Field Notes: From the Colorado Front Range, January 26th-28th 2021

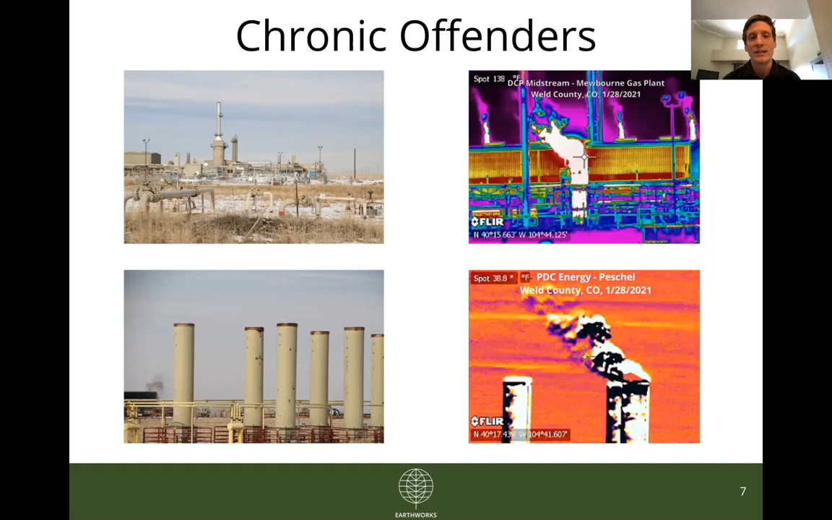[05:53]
And there are a lot of residents actually that live within this epicenter kind of oil and gas activity. Again, both of these sites we have filmed in the past, we have filed complaints on, and as you can see from the animated GIFs, continue to find when we return to these sites pretty significant and disturbing emissions.